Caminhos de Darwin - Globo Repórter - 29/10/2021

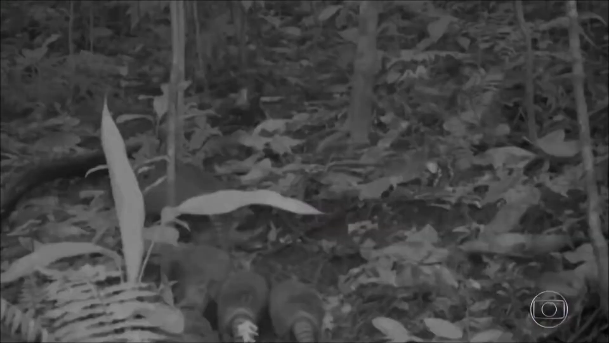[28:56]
De dia e de noite, os bichos estão criando seus filhotes. Procurando o que comer, se defendendo de predadores e fazendo a roda da vida girar.